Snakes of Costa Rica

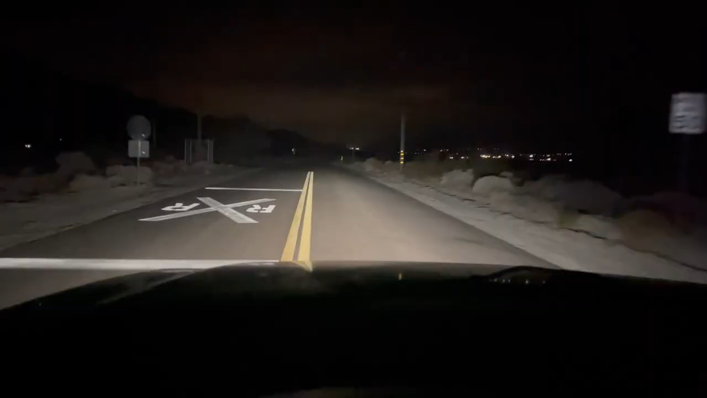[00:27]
We went out at night looking for snakes. Now, it was hot. And I mean, even hot for Palm Springs standards. We cruised for like three hours and we found one snake.